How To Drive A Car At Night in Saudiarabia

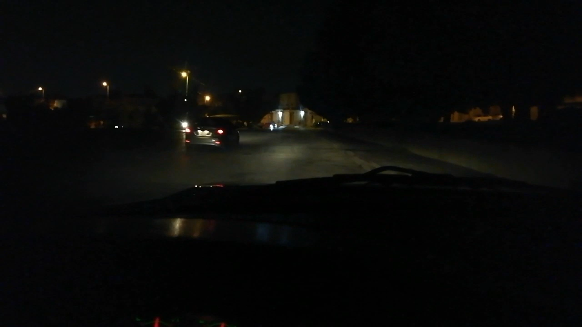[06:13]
ज्यादा लाइट इसे रख करके चलाना चाहिए ठीक ना अभी देखो ज्यादा दिखा रहा है अभी यह हो गया नॉर्मा तो यहां पर भी आप